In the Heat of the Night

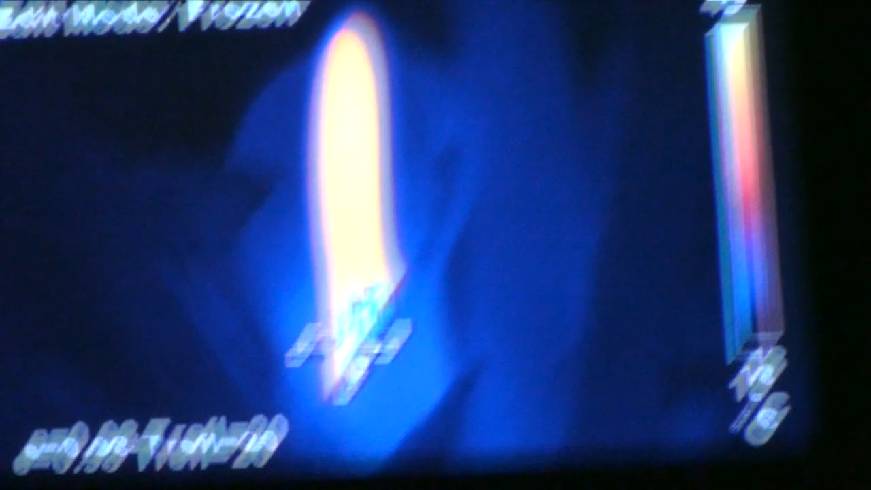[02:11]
up here is where all the fertile male
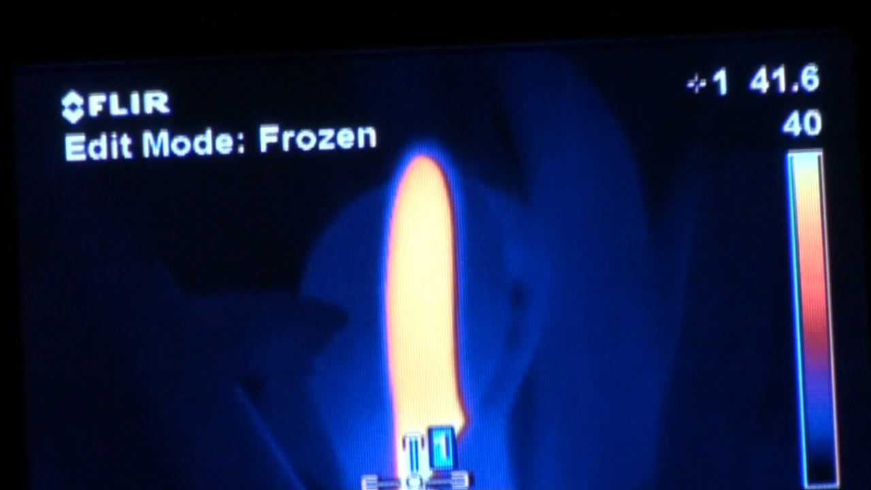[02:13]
florits are and they're probably at about 37 or 38 degrees.
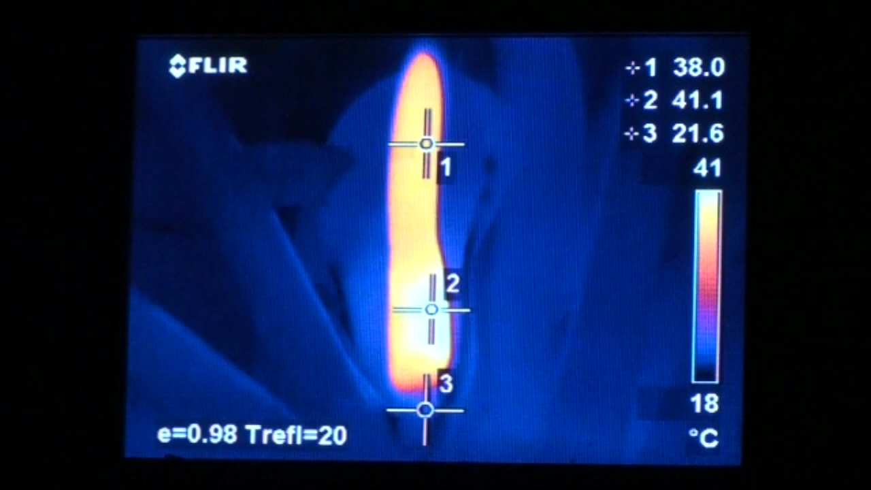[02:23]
On screen: scale top 41°C, scale bottom 18°C
Here is the captured image which shows one the fertile males at 38 degrees, two the sterile males at 41.1 degrees and three the females at 21.6.
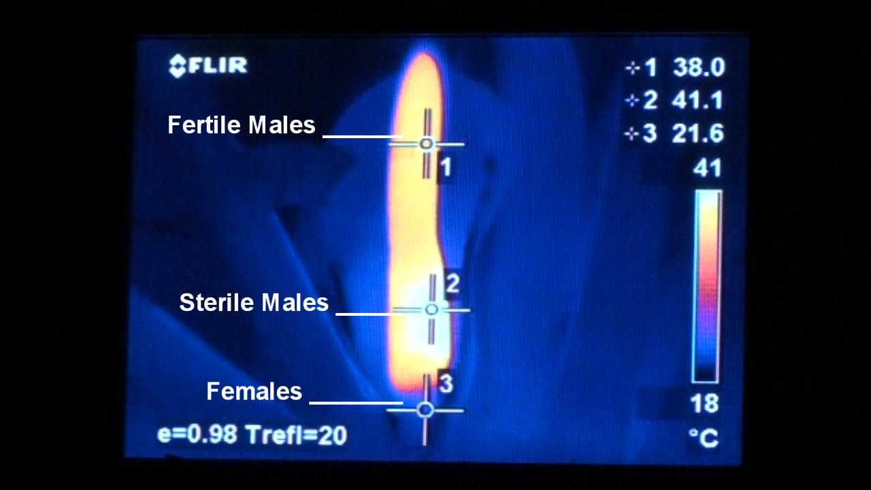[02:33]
On screen: scale top 41°C, scale bottom 18°C
This graph shows how two thermoregulatory species maintain constant temperature regardless of environmental temperatures.
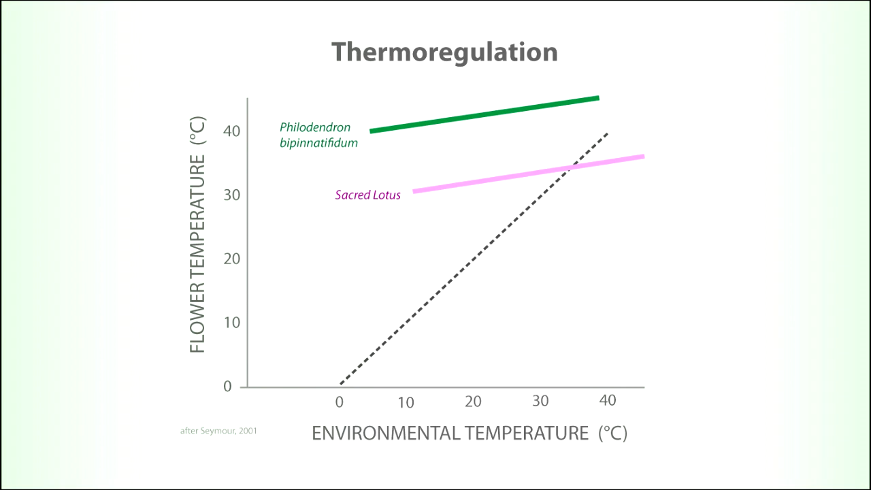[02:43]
Sacred lotus stays above 30 degrees and philodendron above 40 degrees over a broad range of environmental air temperatures.
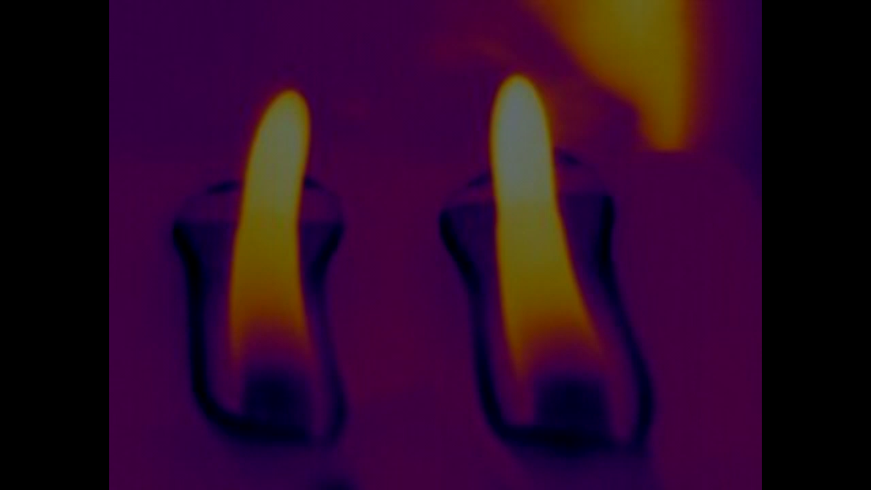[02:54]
Here is a time lapse taken over 18 hours of two philodendron spadices cut from the plant. It shows that they can still maintain a constant temperature above ambient.
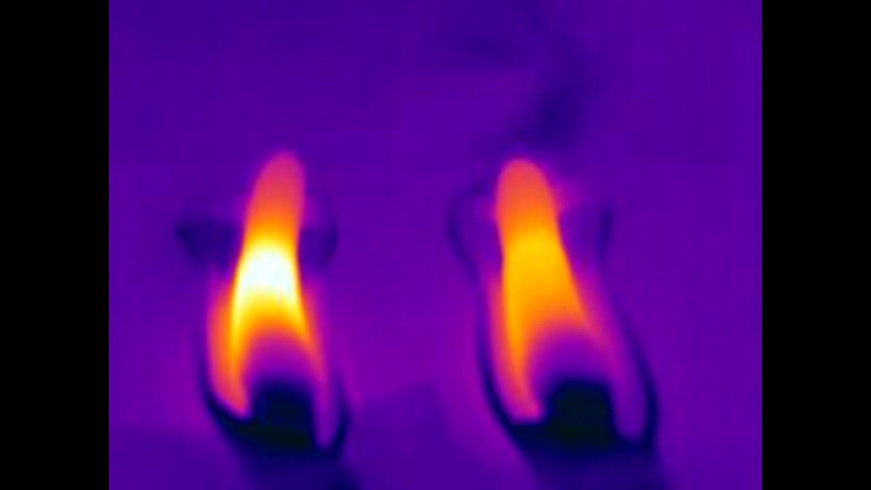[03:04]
In the sequence the air temperature changes from a cool purple during the night to a warm orange during the day but the spadices
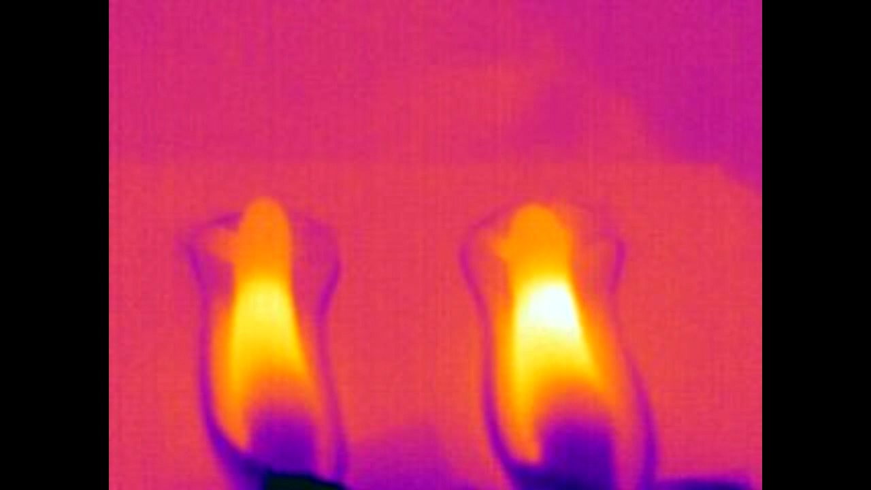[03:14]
remain white to orange showing they're maintaining a constant temperature through this time.
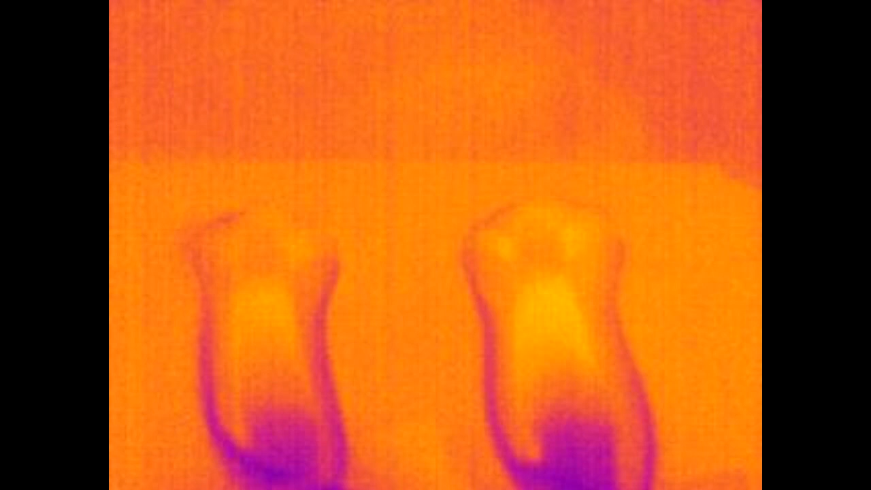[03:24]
Here is the flowering sequence of philodendron with the first image showing a spadhe about to open.
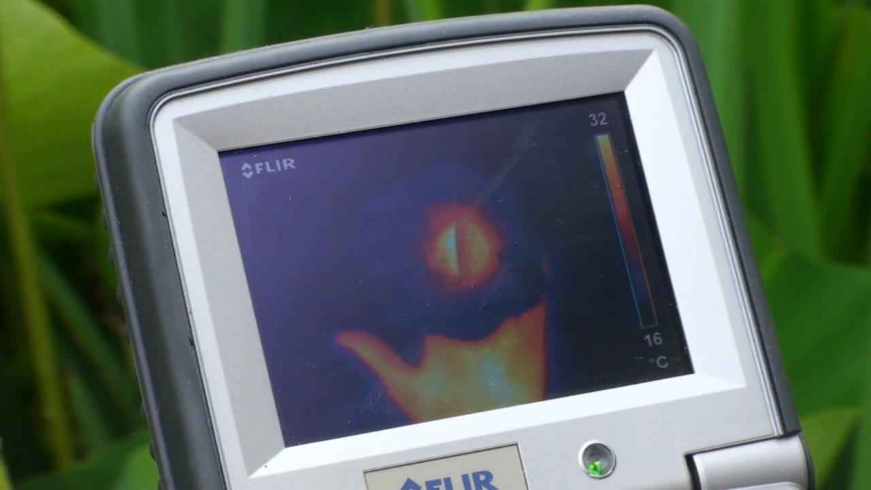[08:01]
On screen: scale top 32°C, scale bottom 16°C
From this we can tell that the receptacle and petals produce 90 percent of the heat and the stamens 10 percent.
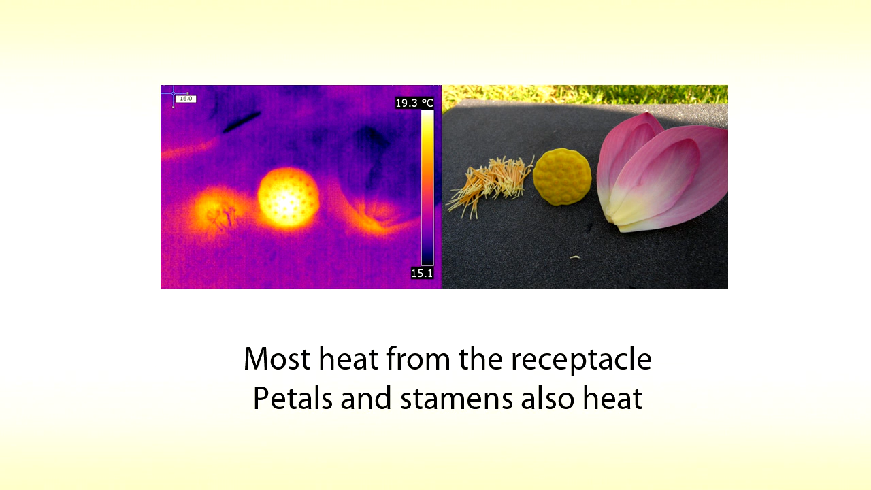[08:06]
On screen: scale top 19.3°C, scale bottom 15.1°C
We think the petals and stamens heat to lure insects deep into the flower so that they get covered in pollen.